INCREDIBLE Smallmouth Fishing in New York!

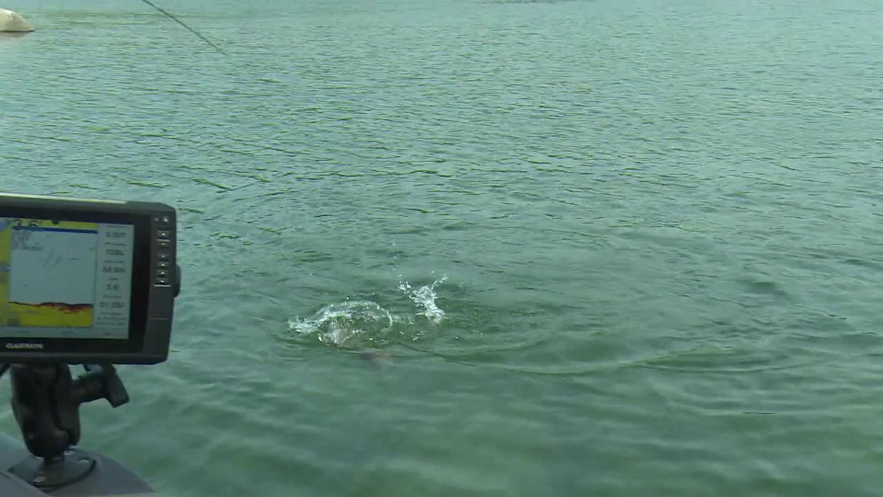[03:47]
Come here, baby. Oh, it's a little bit too big to boat flip. Look how broad they are.